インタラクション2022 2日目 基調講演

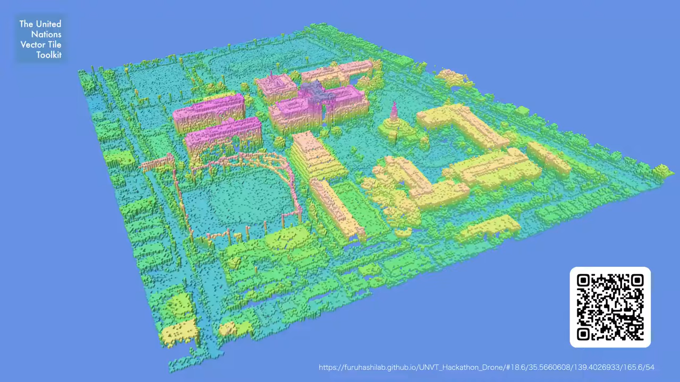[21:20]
も含めてこれもQRコードとか辿っていただければブラウザーで見れるようになっていますのでぜひ見ていただければと思っています
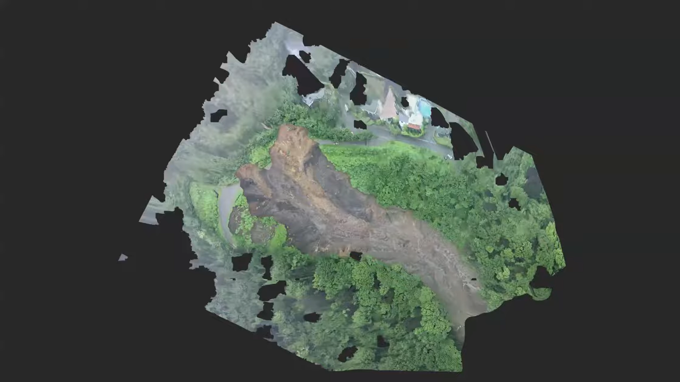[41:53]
オルソモザイクという形で地図に重なるように平面に投影できる変換処理を行って実際にそれをオープンデータで公開する
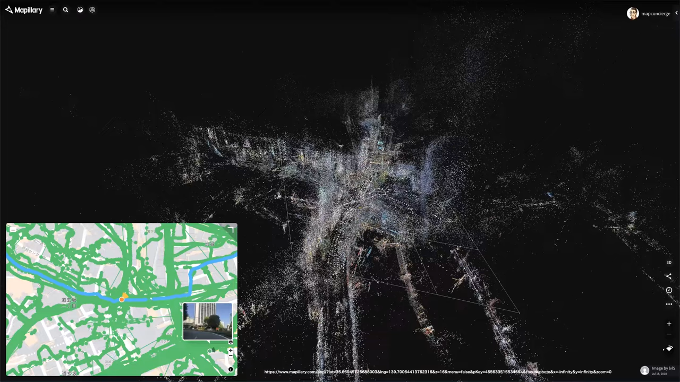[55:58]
ですね天群データを作るという形で自作のというか大学の予算で買っていただきながら電動バイクに300か60のカメラをつけてですね